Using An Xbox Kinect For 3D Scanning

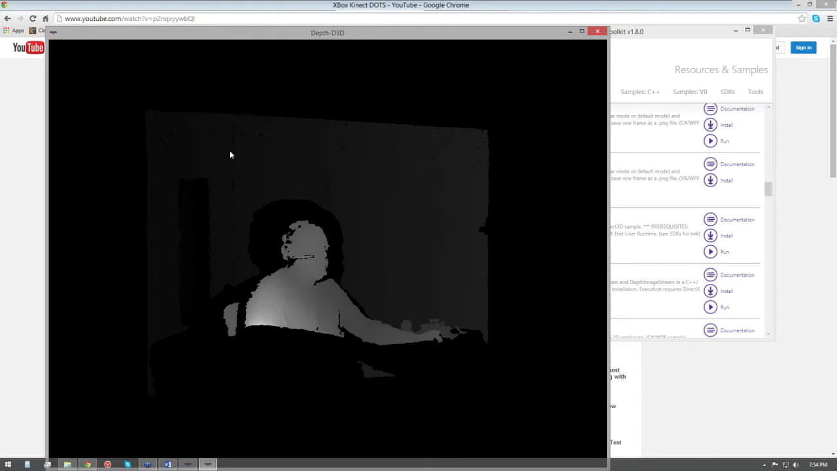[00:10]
The resolution on this is like 320 by 240, so the depth information isn't very good. What you have is there's a near mode and far mode option, and the far mode is for medium-sized objects, like rooms, chairs, cars, things like that.
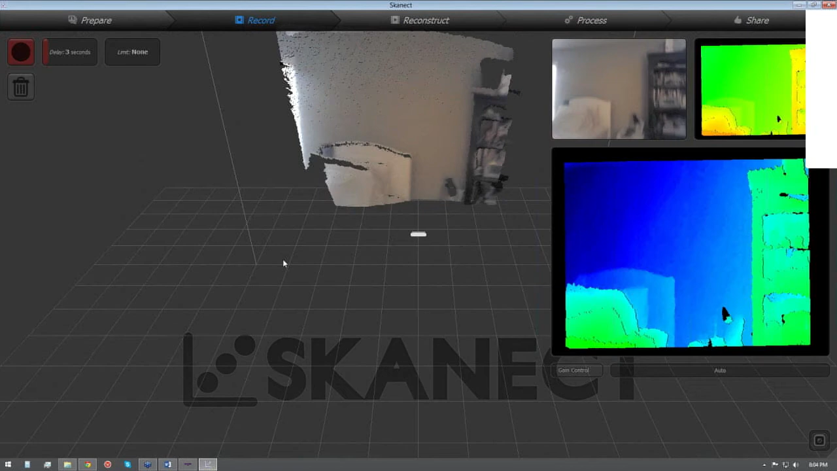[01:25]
So what you see is the actual depth data. I can actually zoom and rotate around and see this in three dimensions.
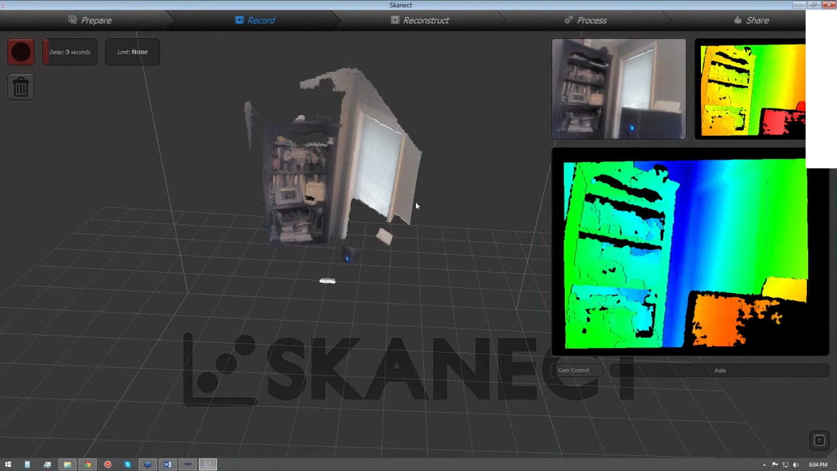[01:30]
Best software for the Kinect right here is probably the ScanEct or the Arctech Studio. So I can actually rotate to look around, you know, look to the other side of the room.
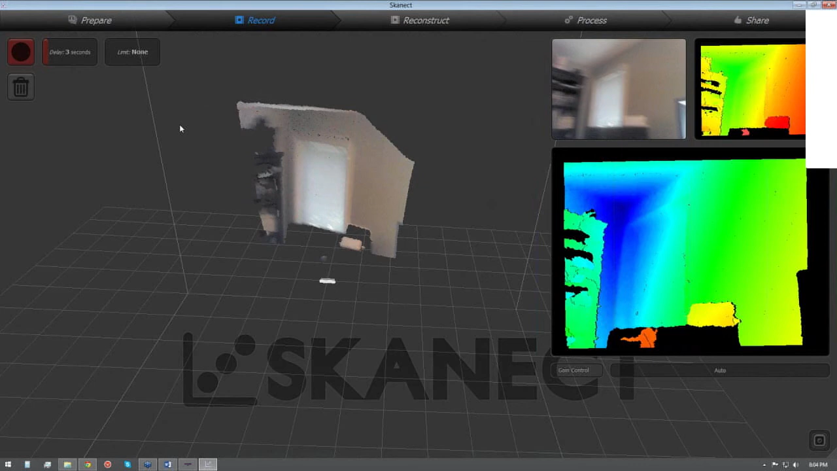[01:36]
Where you see the black, that's where it's not capturing any data, kind of loses it right here.
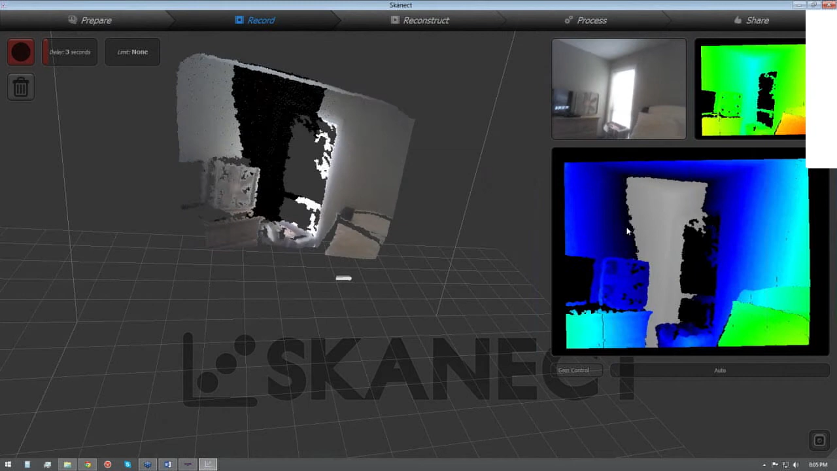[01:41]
It doesn't like sunlight, so you can see that window, it really loses the sunlight. One last thing I want to share with this is Colorize.
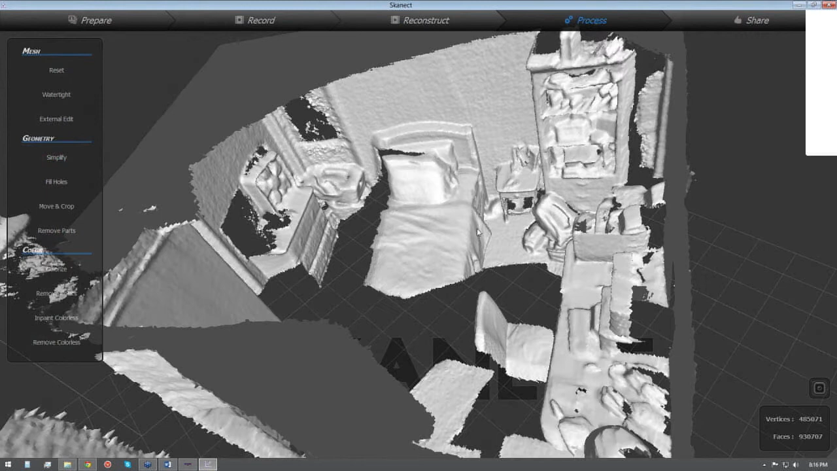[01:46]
This is another pass, and this is a low light area.
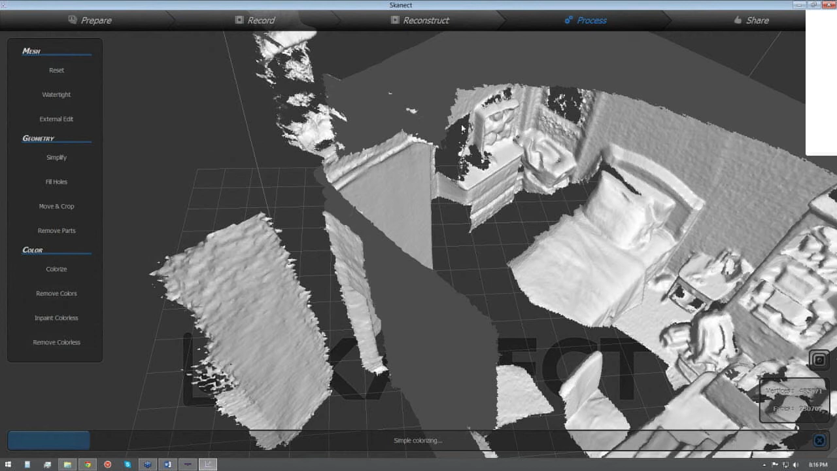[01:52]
You know, you can actually open up in the SDK, you can expose the color information and some of the settings, sort of maintain the same exposure.
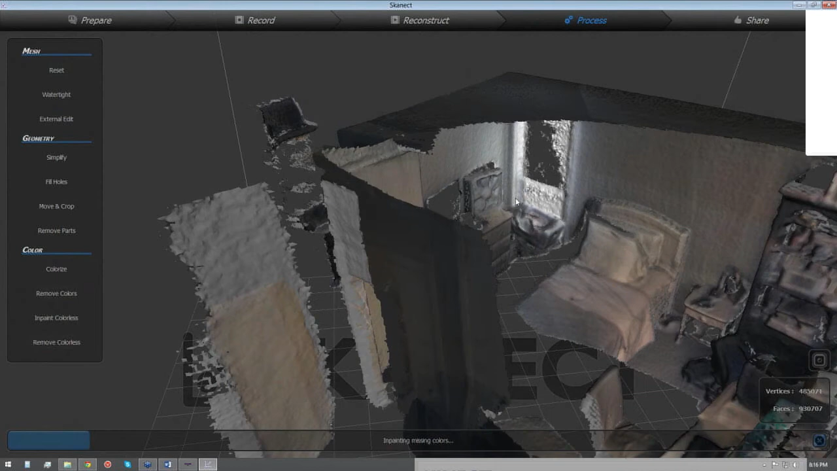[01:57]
You're going to see like different levels of exposure from place to place, and generally the color is really bad, especially in ScanEct.
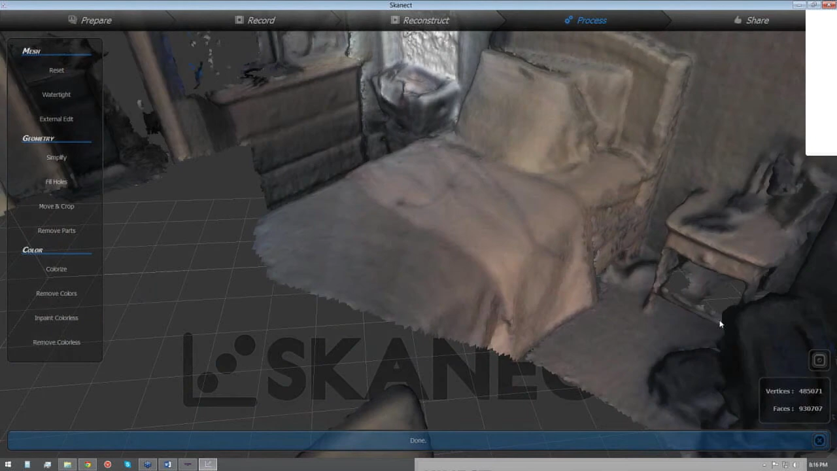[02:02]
Reconstruct.me is marginally better. If you want to take the next step up,
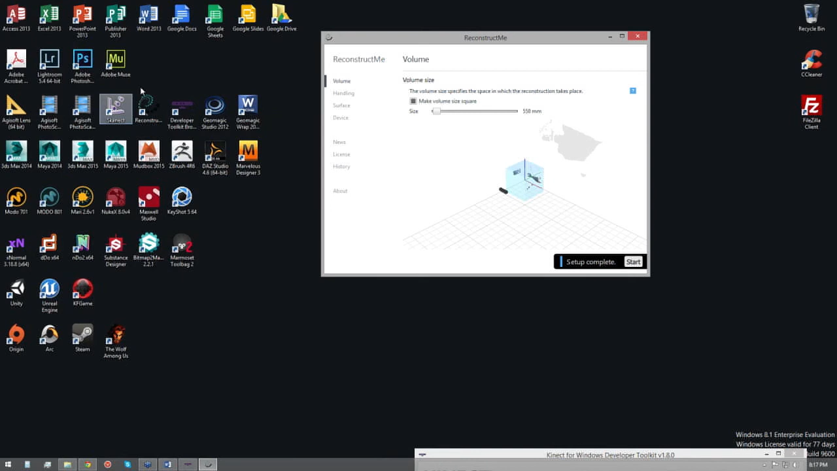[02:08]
the Reconstruct.me is the next step up in the ScanEct, but the problem with a couple hundred dollars, you might as well go ahead and buy the Arctech Studio. Principles are basically the same.
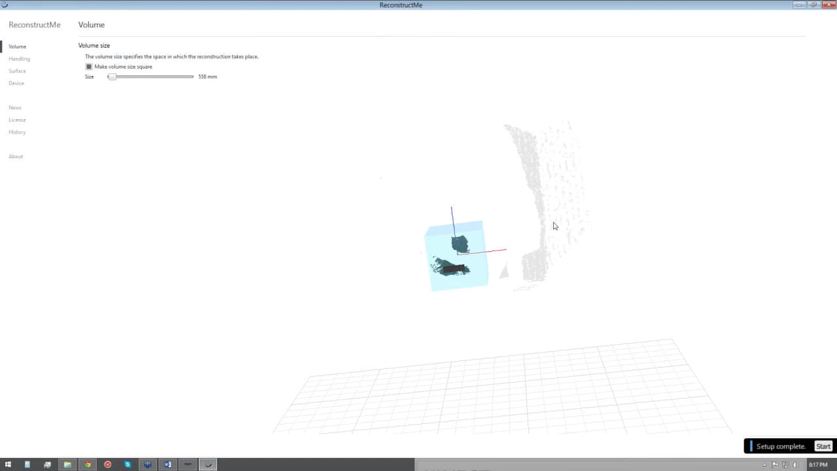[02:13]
It looks at a volume, I can change the volume, make it larger, and it's better, a little bit better with tracking, but not so much.
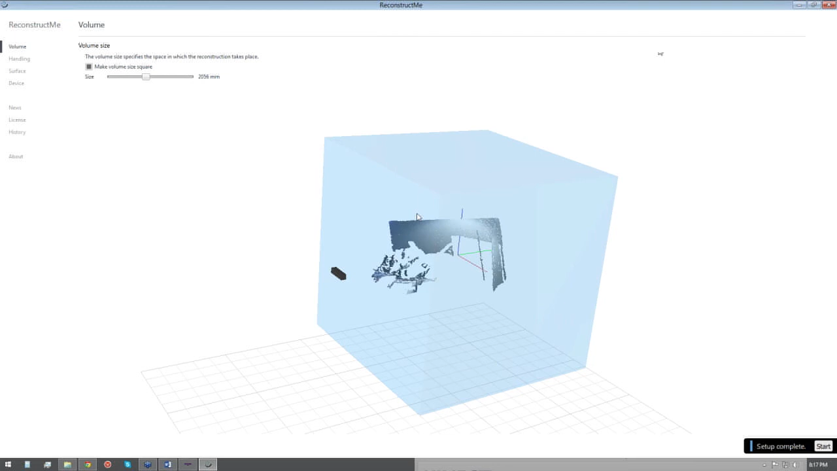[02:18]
You know, I can change the handling, play sounds, the surface, turn off the selfie, colorize your reconstruction.